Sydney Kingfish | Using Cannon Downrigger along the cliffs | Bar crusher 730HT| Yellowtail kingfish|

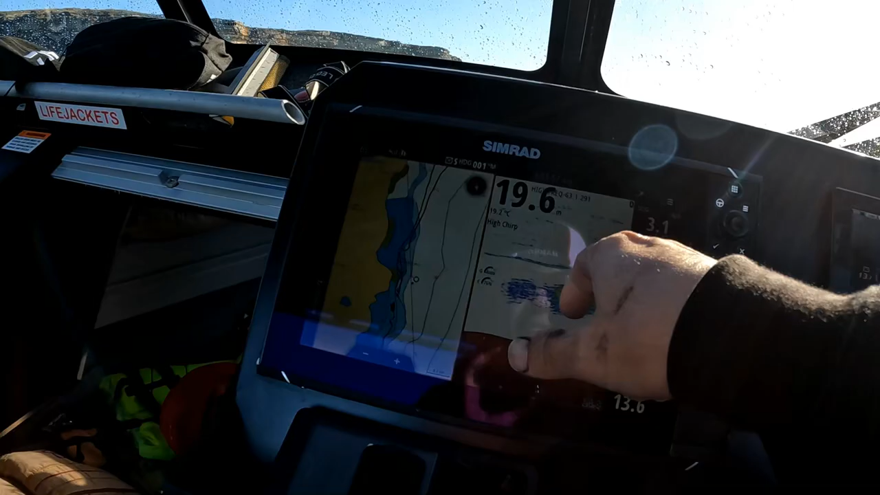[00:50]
Now the race is on to secure the good amount of squid and not waste too much time, and then head off to the kingfish ground to downrig.
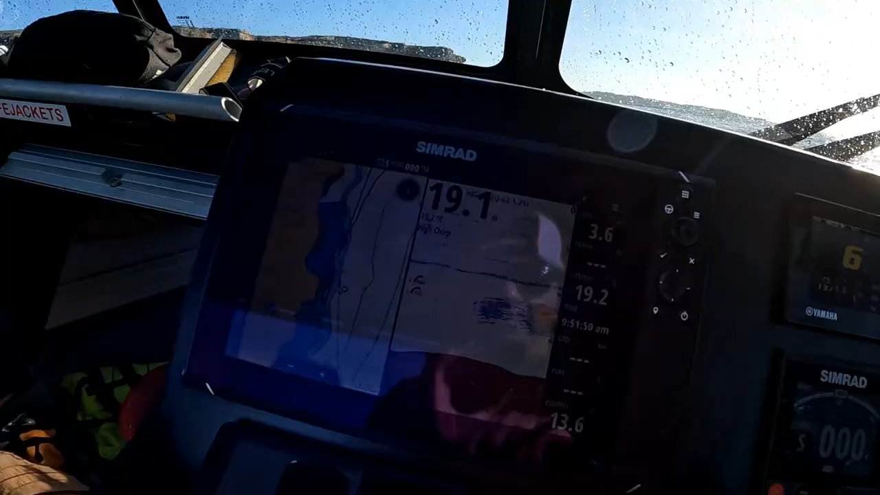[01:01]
The downriggers will present the bait at a controlled depth,
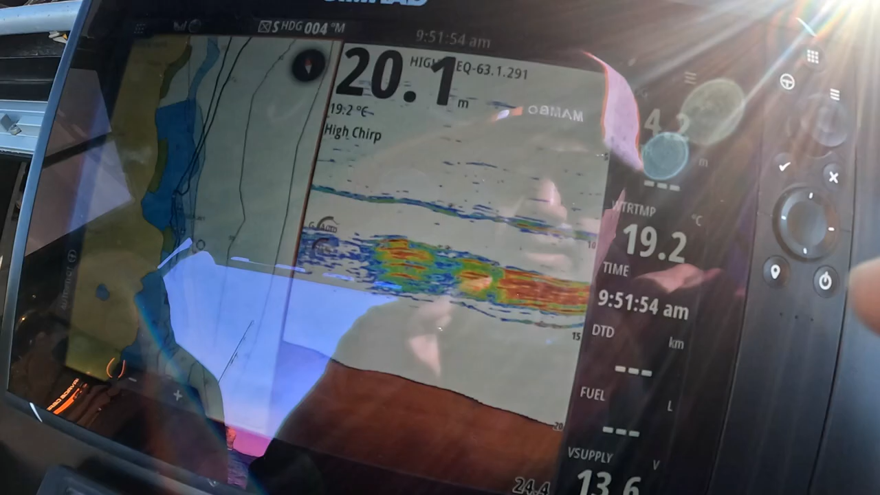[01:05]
On screen: water 19.2°C
increasing our chances of finding the kingies.
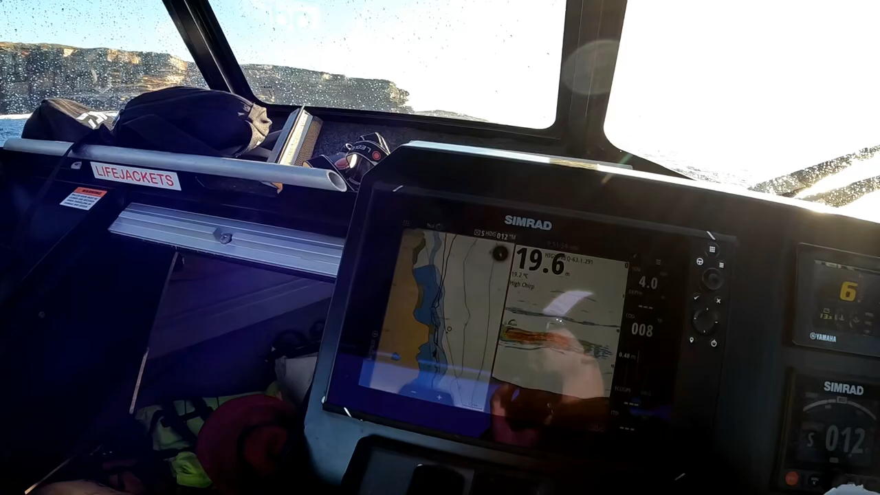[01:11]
We're dragging the squid in front of their faces.
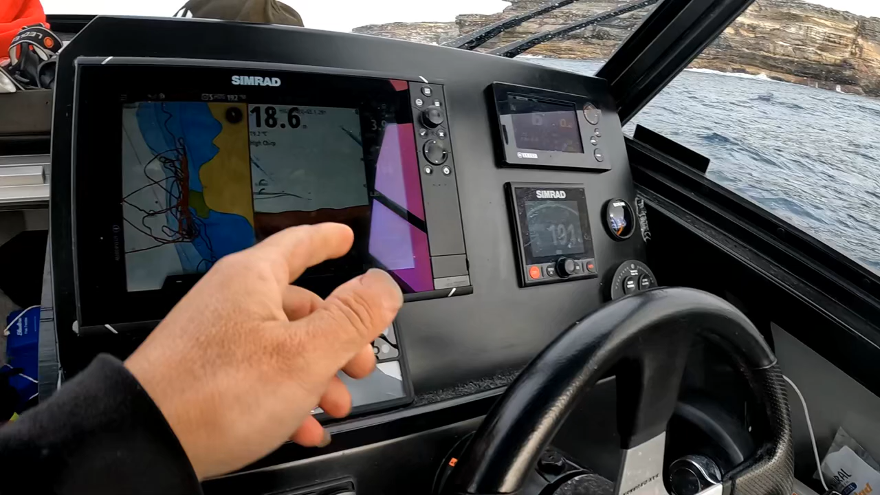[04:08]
Okay, so you can see the downrigger bomb going down. No, down a bit more.
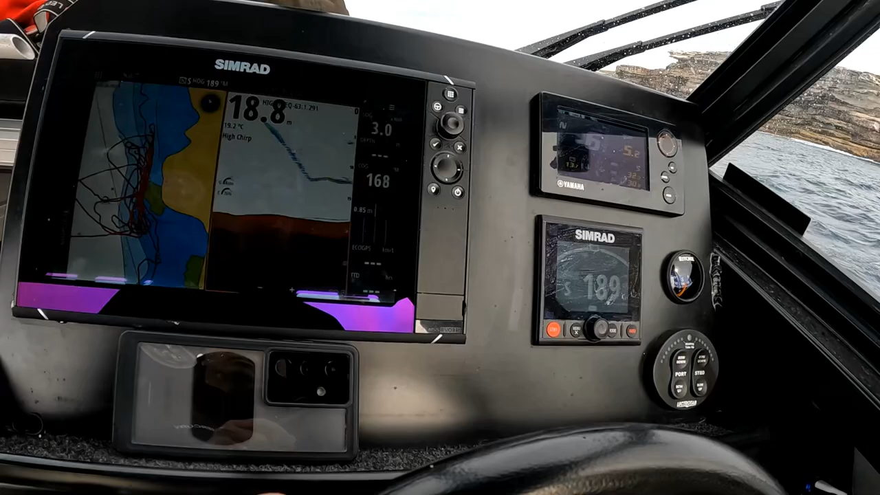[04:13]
Down a bit more. Keep going.
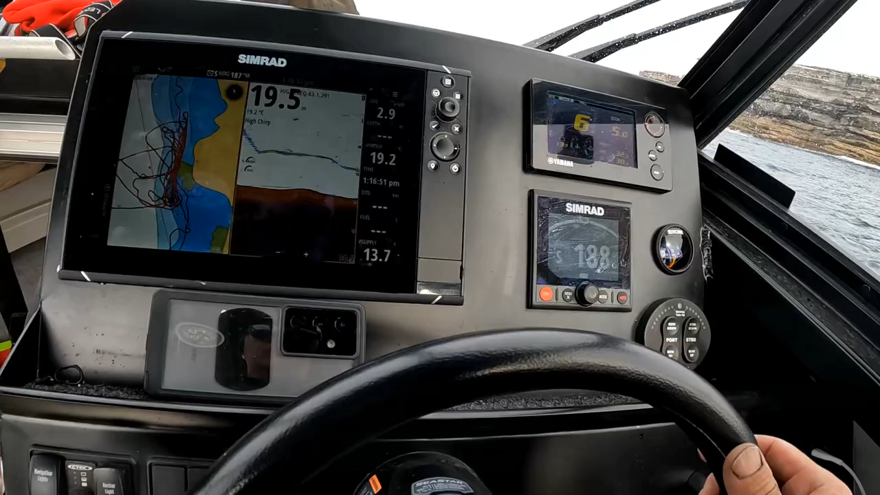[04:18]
Bit more, 15, yeah, perfect, 15. Perfect, that's all right.
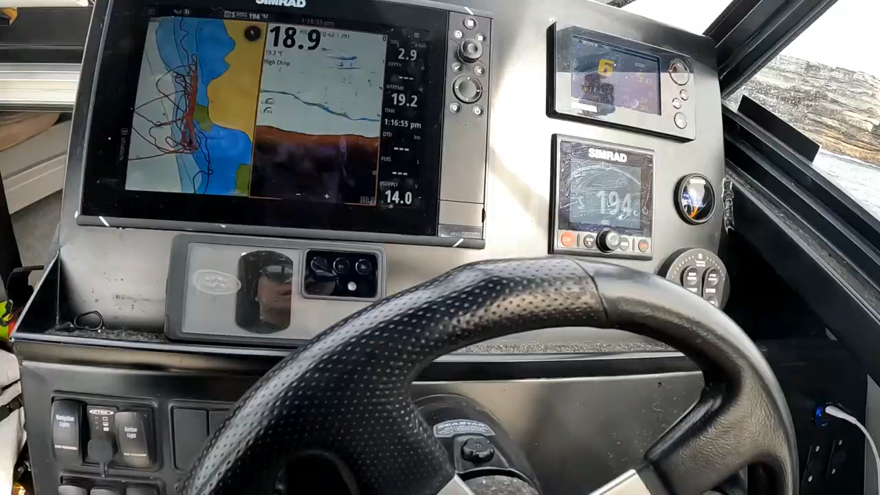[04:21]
We'll do this, yeah.
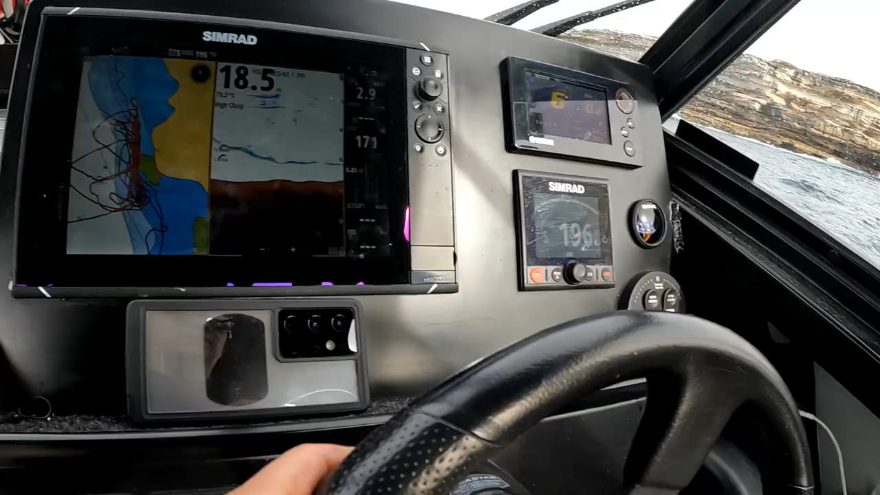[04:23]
We'll keep it at this is good. I think it's still like a little bit.
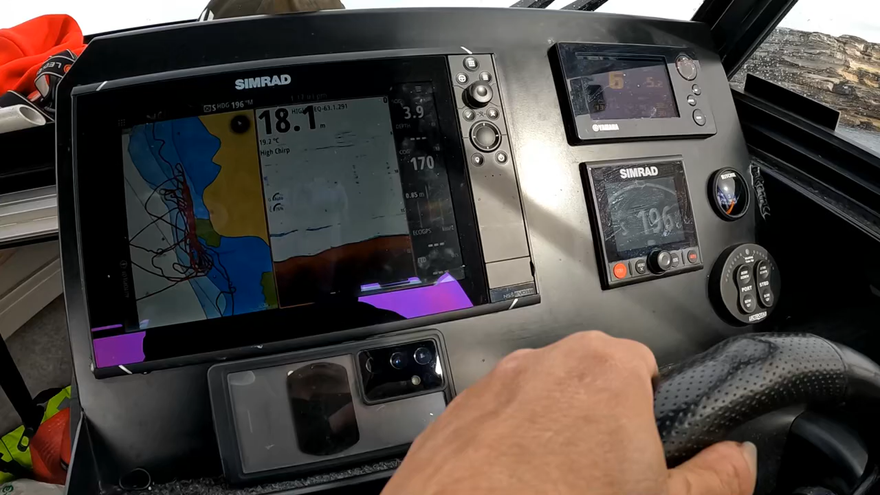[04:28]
On screen: depth 18.1 m
Yeah, we'll just add 15 or just below, it's all good. All right. Oh, it's bigger.
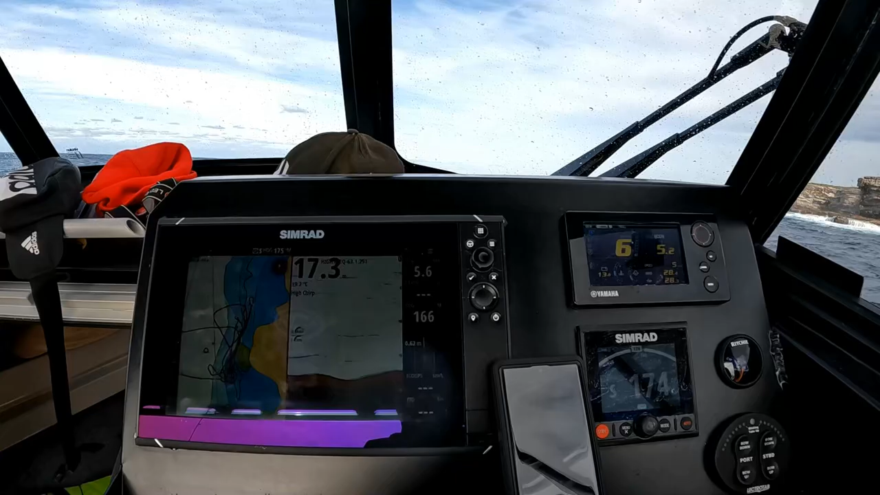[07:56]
Still, hold it still. That's a big one, bro. Let's hold it still.
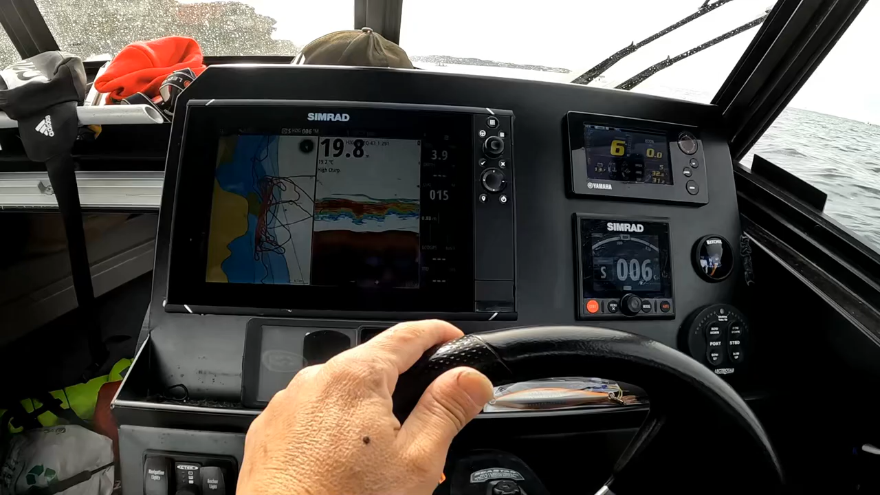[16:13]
Hang on. Too much bait. I can't see where the bomb is.